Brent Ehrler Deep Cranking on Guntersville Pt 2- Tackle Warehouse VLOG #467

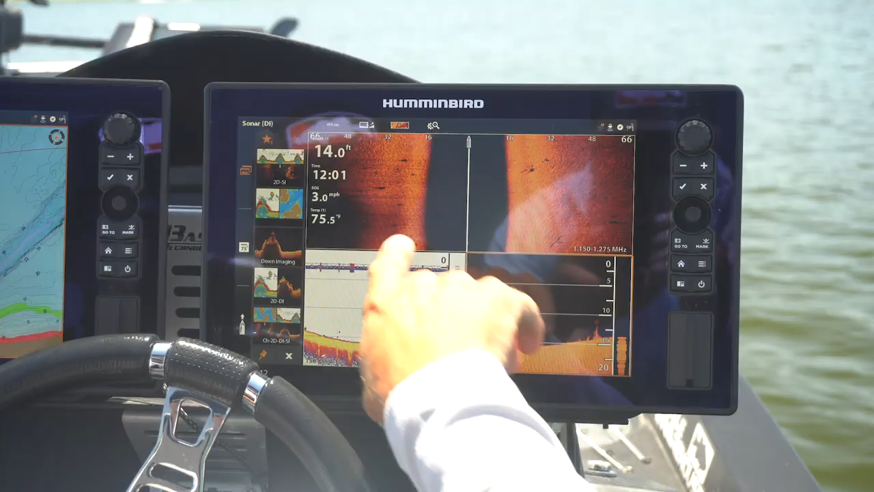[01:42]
On screen: depth 14.0 ft, water 75.5°F, speed 3.0 mph
But that one, the largemouth, was way up on top, and that's where I saw them on the actual side image.
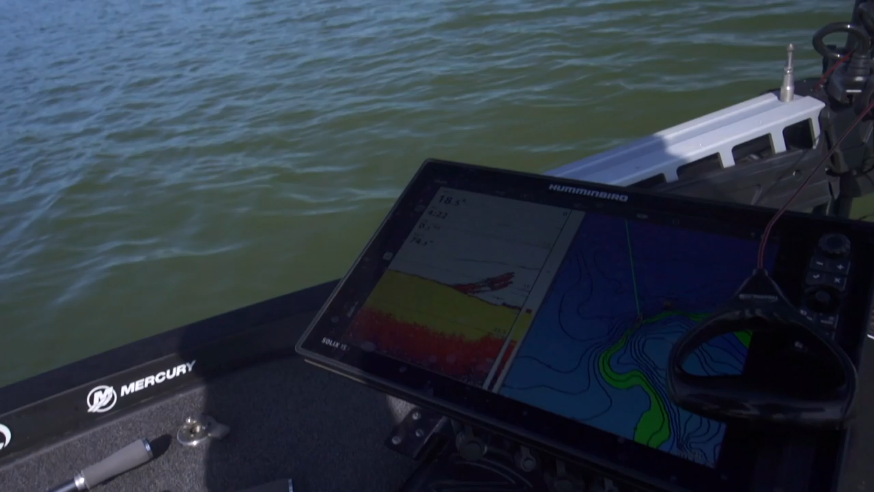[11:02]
I just turned on the hydro wave. And that whole group right there, I was going on the troll mode.
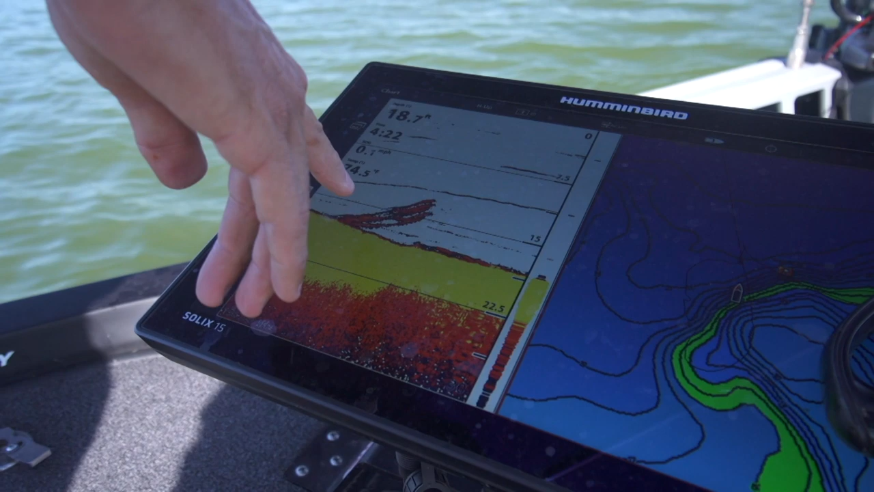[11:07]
That whole group came up off the bottom to look at the hydro wave. They heard the noise.